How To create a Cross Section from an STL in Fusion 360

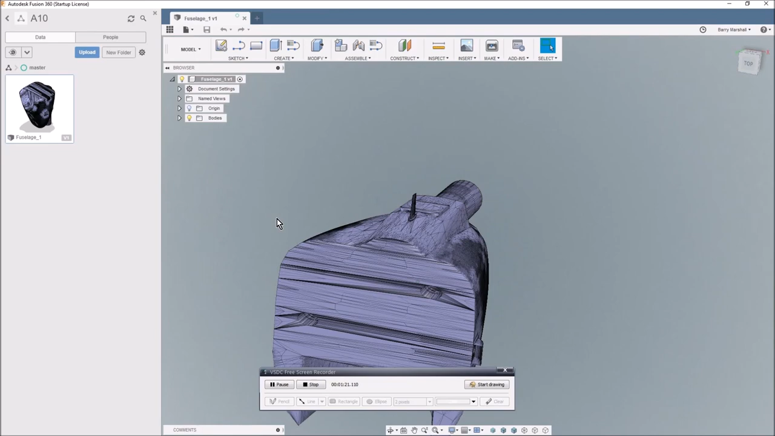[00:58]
So we now have effectively a surface model in Fusion 360.
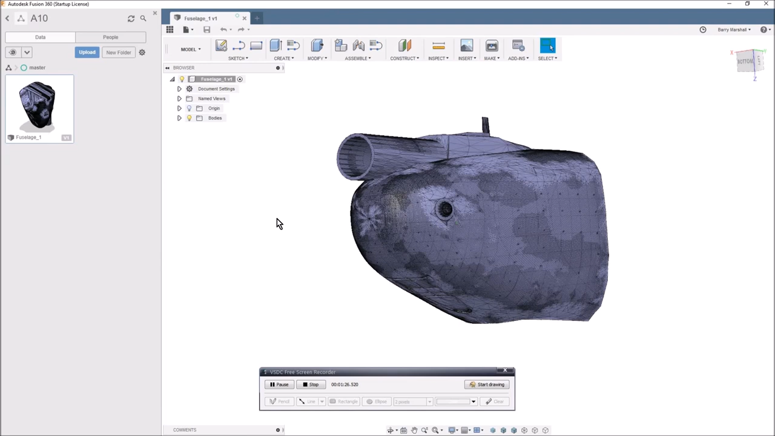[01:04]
So as you can see, it's not a solid model. And so now we want to create a cross-section through that.
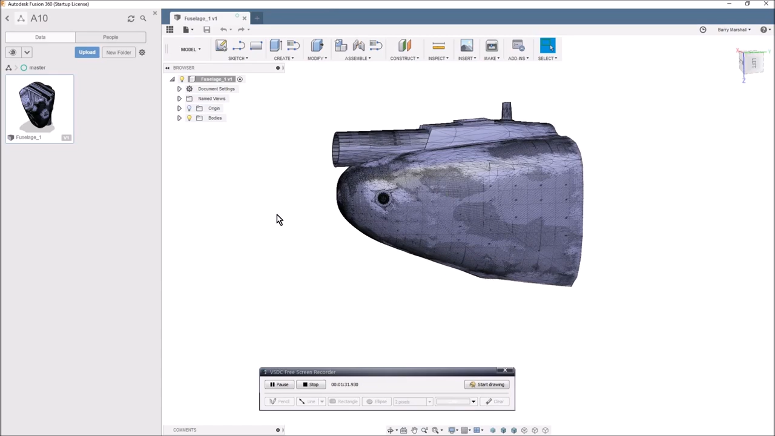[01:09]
So first of all, we need to figure out which way around we are.